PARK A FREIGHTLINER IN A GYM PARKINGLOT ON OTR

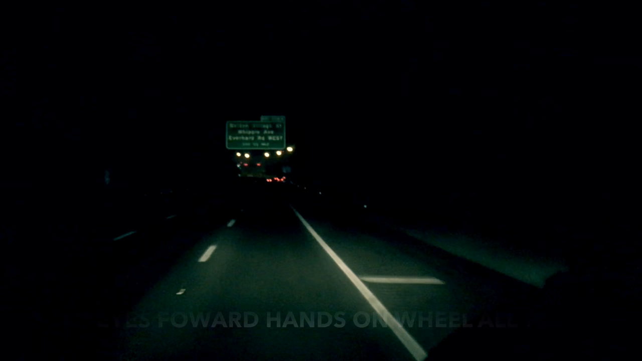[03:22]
all right, we're almost there, y'all, we're gonna be there in a second,
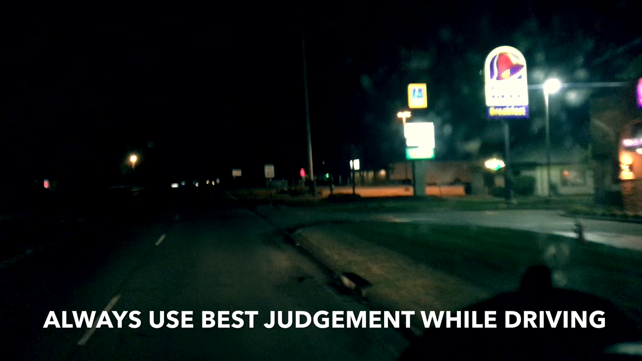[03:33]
you have arrived at your destination, see that, on the right side, 4317, we're with the Avenue,